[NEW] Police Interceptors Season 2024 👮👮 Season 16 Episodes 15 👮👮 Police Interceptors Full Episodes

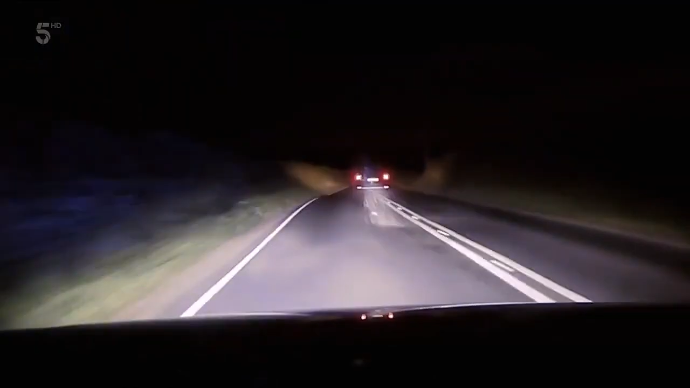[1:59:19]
The reckless runaway triples the speed limit as he enters a residential area. 90 miles an hour. No traffic on the road, still significant.
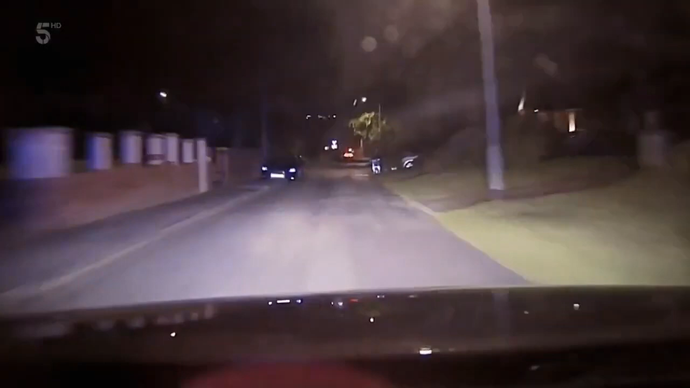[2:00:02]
They catch a fleeting glimpse of the disappearing Yeti. Somebody local on all these roads.
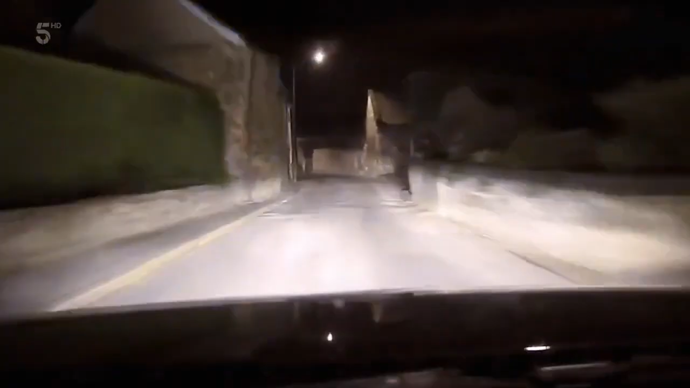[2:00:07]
Yeah. Left or right, left or right.
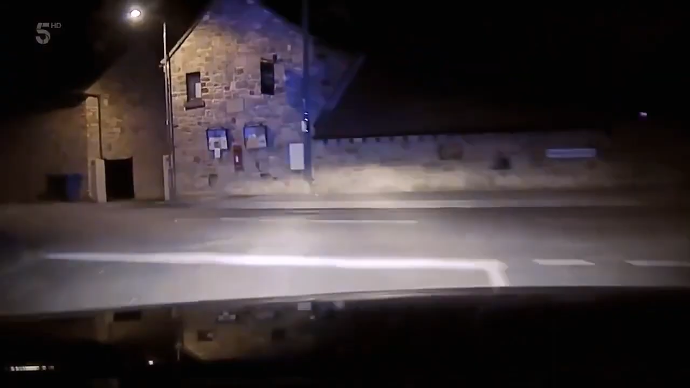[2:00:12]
Left. It's vanished. It's got to have turned off somewhere. I bet it's gone down there.
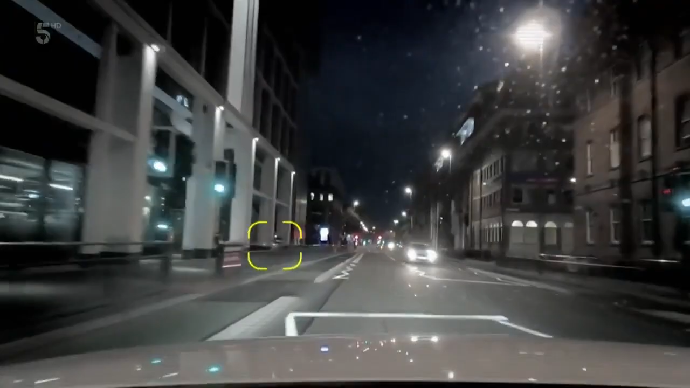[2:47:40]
Bang in the middle of Leeds, bold as brass, these balaclavaed Berks bowl straight past Tom and Wayne on the pavement, parallel with a pursuing cop.